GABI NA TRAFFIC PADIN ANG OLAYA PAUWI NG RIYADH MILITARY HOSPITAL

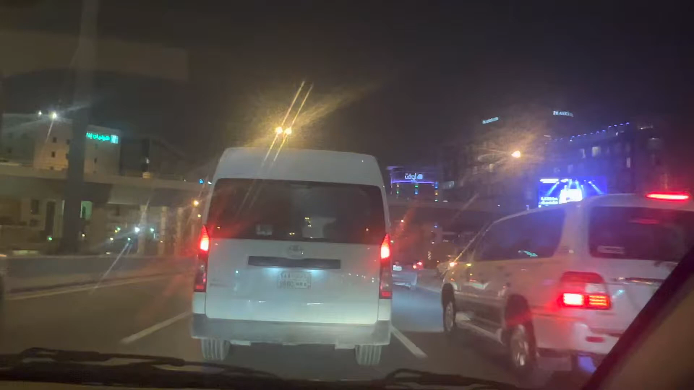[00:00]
traffic traffic holiday inn may holiday inn dalawa isang isang holiday inn isa din dito dun pa sa pinunta natin malapit sa park may holiday inn din dun sa olea mayroon din
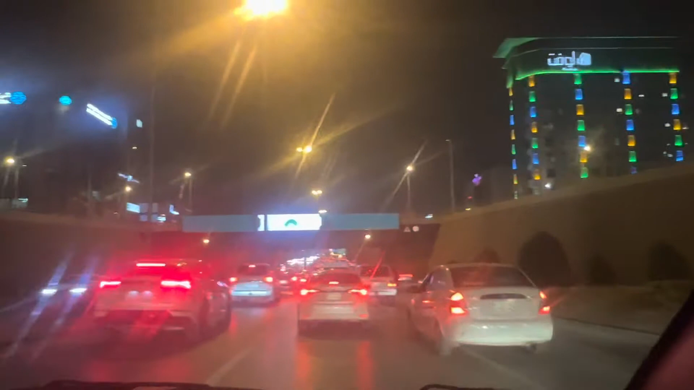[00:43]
IHG yan holiday inn sila ng crown isa lang may ari tunnel na naman mga IHG group sila mga mga 5 star with fam holiday inn